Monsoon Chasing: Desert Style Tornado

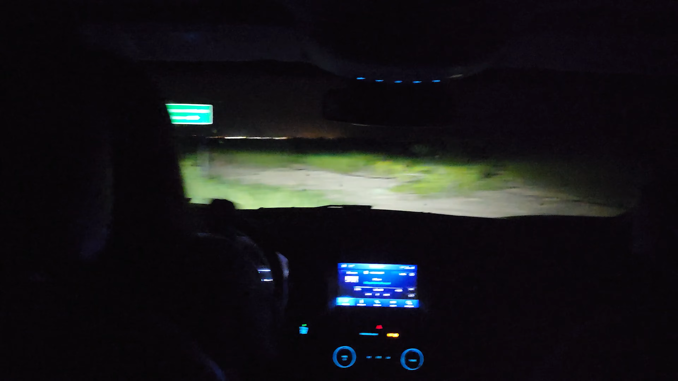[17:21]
we find snakes oh yeah is he alive that's a snake oh no it was a snake it looked just like a snake he's not a
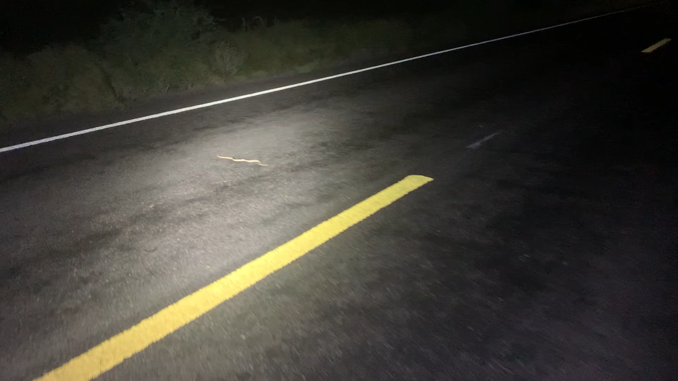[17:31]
diamond oh oh is he a gopher yep he's a gopher snake oh cool he was booking it